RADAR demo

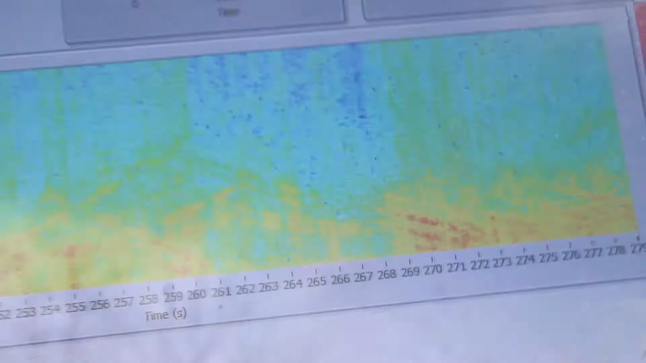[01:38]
So we see that all those carts have come towards us in time.